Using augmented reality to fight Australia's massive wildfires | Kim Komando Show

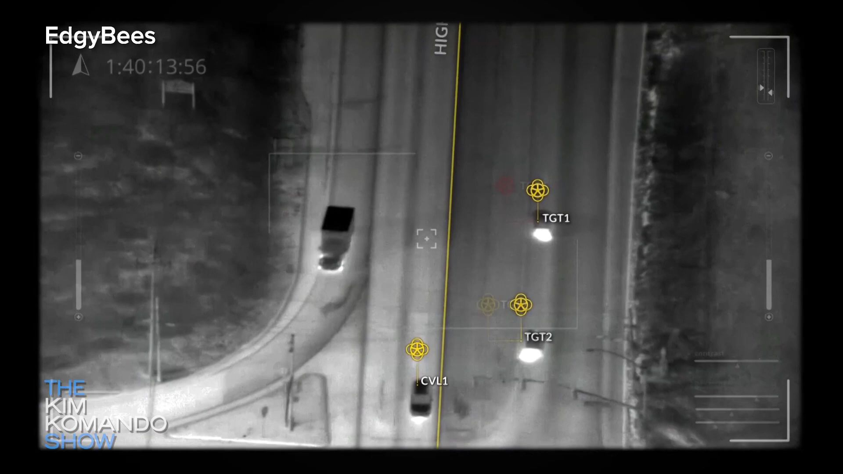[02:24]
to a less than a half a meter level so for example if there is somebody
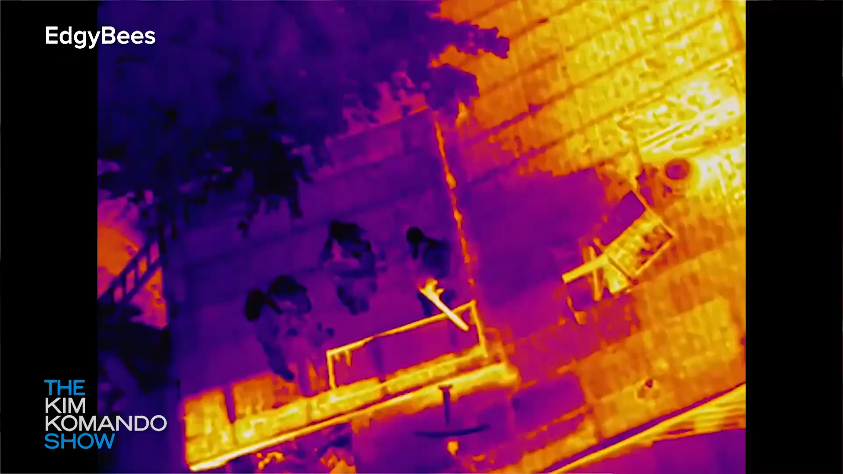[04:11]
certain wildfires and what we do is we geo-reference that data